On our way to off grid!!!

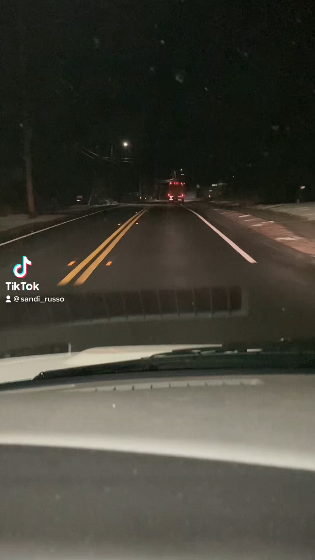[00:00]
And we're off. Here we come. Two U-Haul trucks in a car.